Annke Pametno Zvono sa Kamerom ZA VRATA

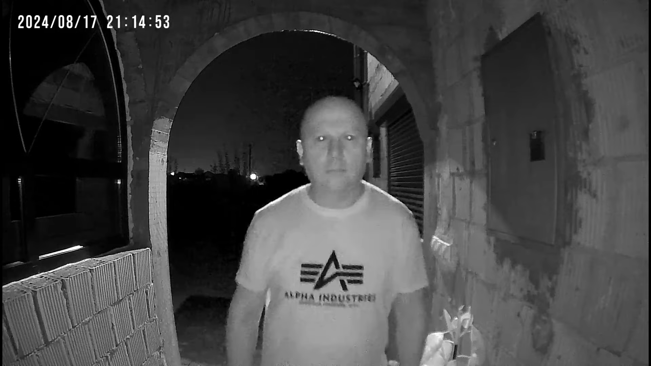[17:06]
Sada ćete vidjeti video koji je kamera na zvonu napravila noću sa uključenim senzor pokreta.